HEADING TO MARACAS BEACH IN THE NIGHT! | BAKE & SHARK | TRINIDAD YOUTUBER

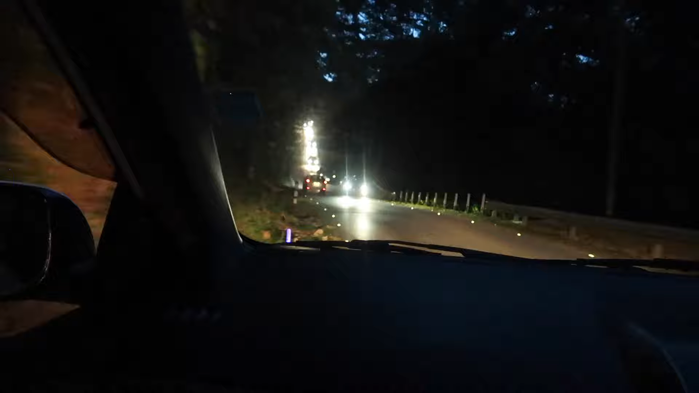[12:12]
So what I'm seeing is like, yeah, I am seeing like pure darkness, but the camera picking up a little light still. So that's cool, whatever. Camera auto. Yeah, my eyes not auto. Yeah, people coming from the little beach run and thing too. Carnival Monday and all, yeah. Carnival Monday. But Carnival Monday is always like a beach day for some people, right? I wouldn't know.
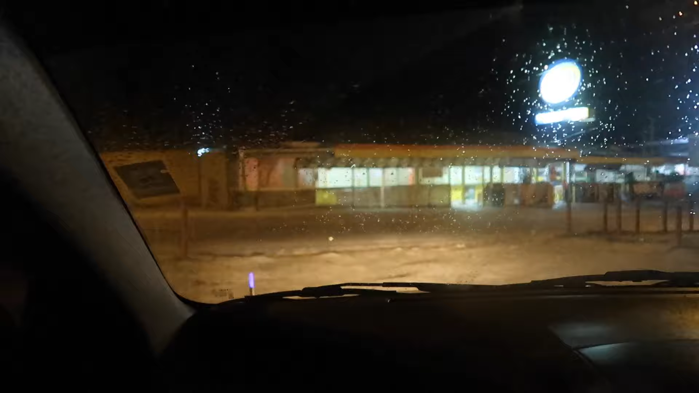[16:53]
It's not like so heavy, but yeah, bacon shack close up shop, bro. Uncle Sam and Sons. It tastes good. So now we are heading out of Maracas, like way less people than when we came in.
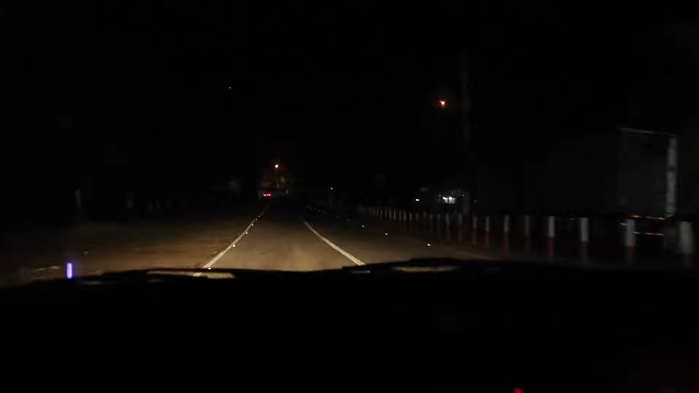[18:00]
So yeah, we are on our way out of Maracas.
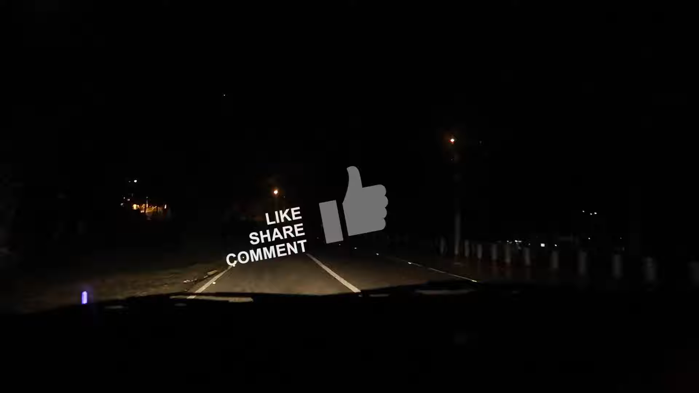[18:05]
You know, I've never gone down in there. You want to go? I didn't delight. Look, the I love Maracas sign.
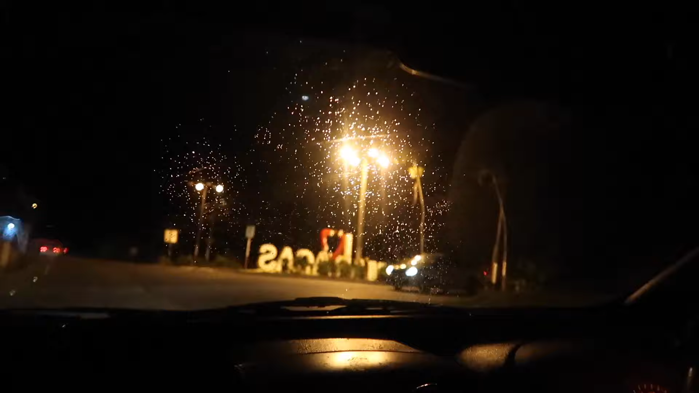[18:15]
26 years on this little sign, never
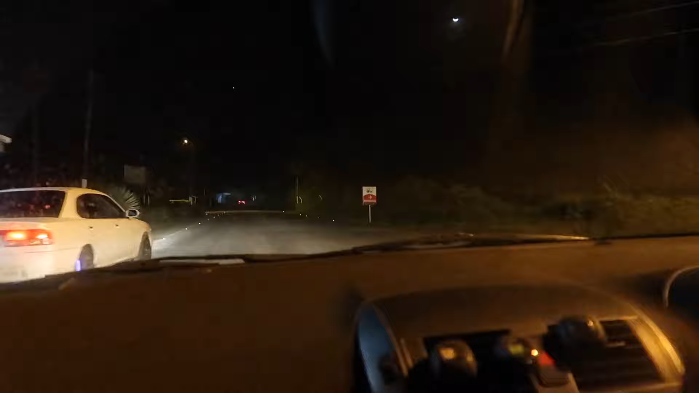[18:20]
went down. Well, yeah, I'm about to end the vlog because I am really tired. I don't know, it's just something about the drive.